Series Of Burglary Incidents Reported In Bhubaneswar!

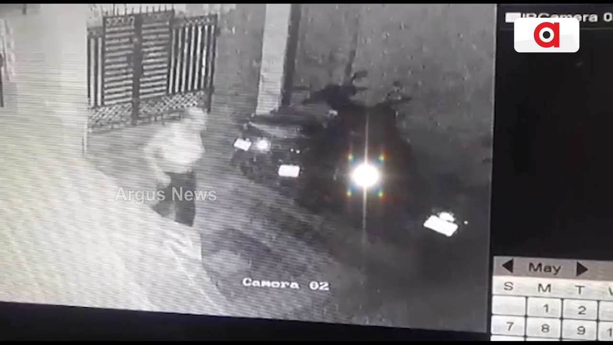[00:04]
राजधानी रे पूर्णी सिरीच चोरी सिसी टीवी रे कई धेला चोरोर भीजुआ
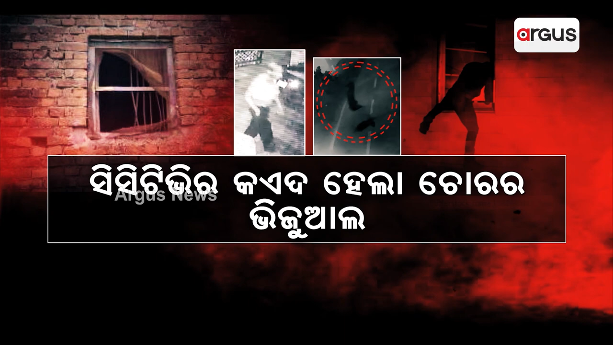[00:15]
सबु देखी चूप लखमी सागर थाना पोलिस
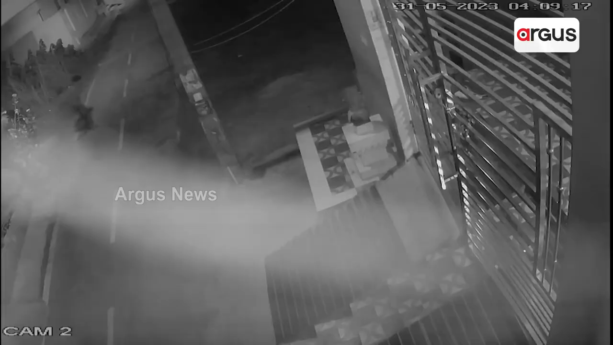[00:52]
लूट रा पुरा दुर्श्य सीसीटी भीरे कएद होईची